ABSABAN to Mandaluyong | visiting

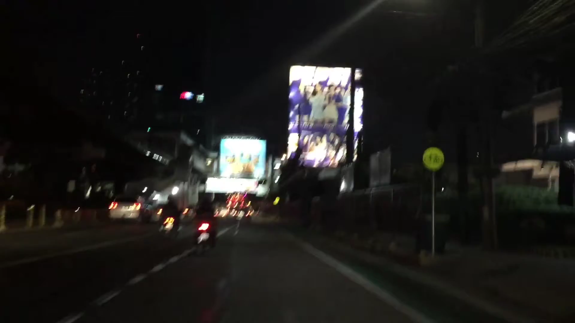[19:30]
Gandahan ngayon, wala ka na masyado makakasabay na bus kasi may sarili na silang lane eh.
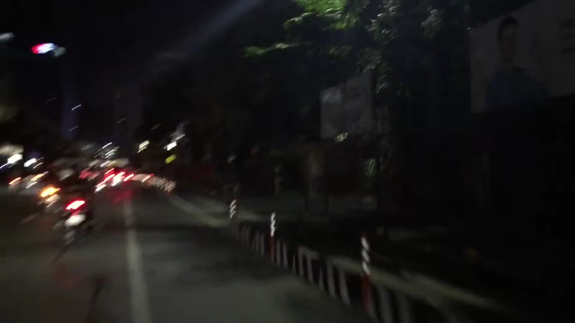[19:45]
Tapos ayan, lane naman ang mga nakabike. Mas organized ngayon, kaso okay lang naman, lumate yung lane, pero mas organized yung ano, tingnan nila, di yung halo-halo. Wala sa kasi yung mga bus nandun sa ano, sa fast lane, tapos biglang pupunta ng ano, kakabig dito pa kaliwa